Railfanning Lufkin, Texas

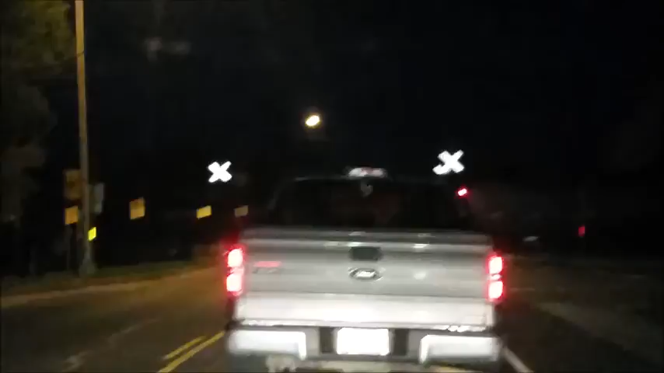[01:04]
This is a little bit of bonus footage thrown in for you guys. This was on the way to Lufkin for some training with the sheriff's office. We were in Shiro, Texas, on the Texas 30 crossing. And you can see here, it's a BNSF manifest freight train, mostly tank cars. This was a nice little bonus catch, I guess you could say.